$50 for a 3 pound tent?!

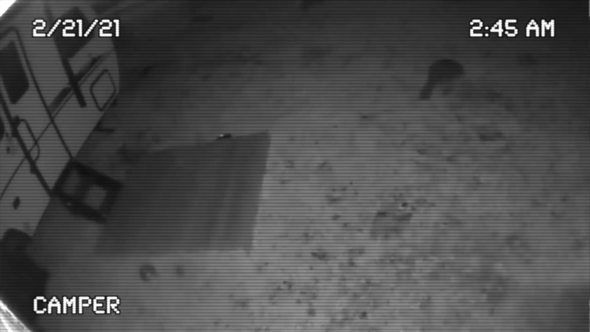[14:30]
A raccoon. Maybe the sound was coming from the wind, but the only thing out there is a raccoon.